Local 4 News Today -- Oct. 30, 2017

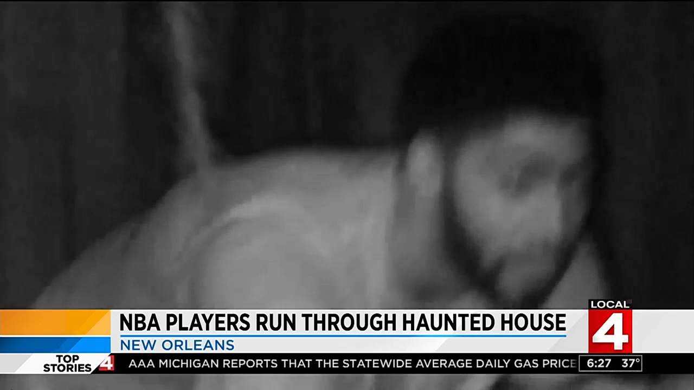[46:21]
You see Anthony Davis, DeMarcus Cousins, and a few others broke the number one rule for haunted houses. No running! I guess they're not so tough after all.